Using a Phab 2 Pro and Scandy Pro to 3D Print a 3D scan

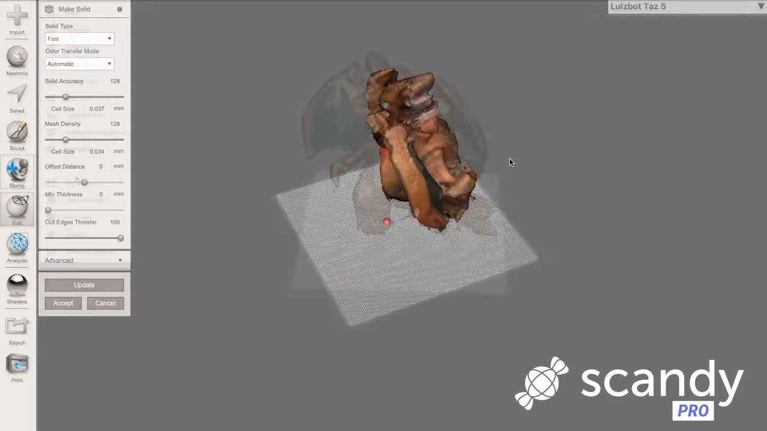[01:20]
Make sure that your scan is 3D printable by using the Analysis Inspector tool to see where there are errors like small holes in your model that could prevent printing.
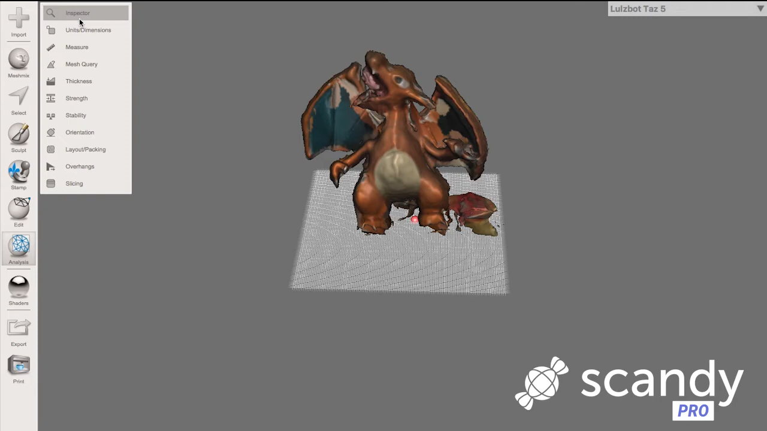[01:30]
You can review these errors one by one or fix them all at once. Export your model and move on to the final step, actually 3D printing your model.
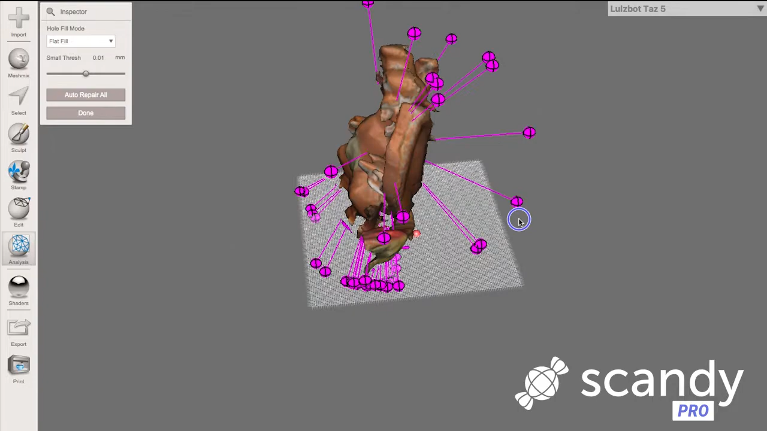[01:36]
There are a lot of great free 3D slicing applications out there.